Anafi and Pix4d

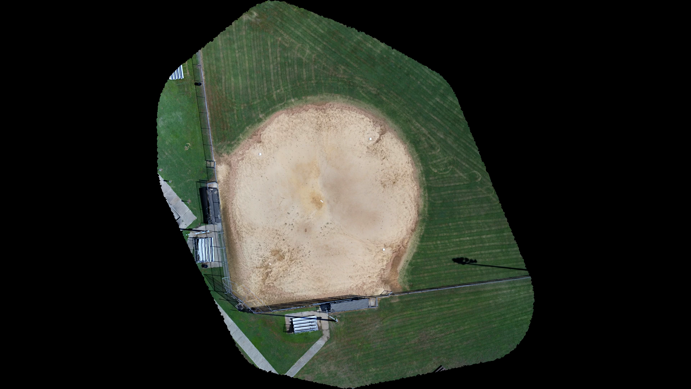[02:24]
This happened to be only 39 images so it turned out to be free. This is the elevation picture that they drew from it. It's actually pretty accurate because over here in this yellowish area it actually floods when it rains.
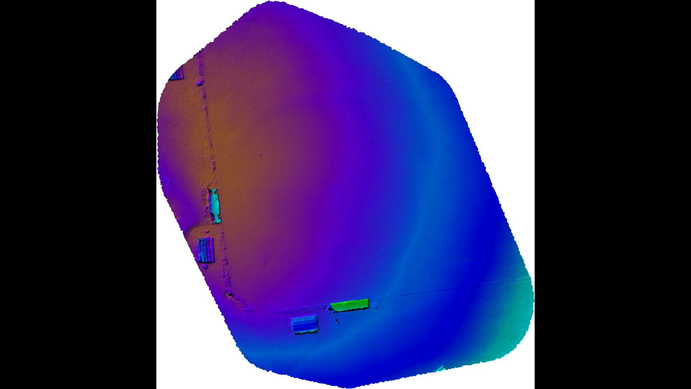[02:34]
Now I ran a similar mission the next day with my Fana 4 Pro and the biggest difference was the cameras.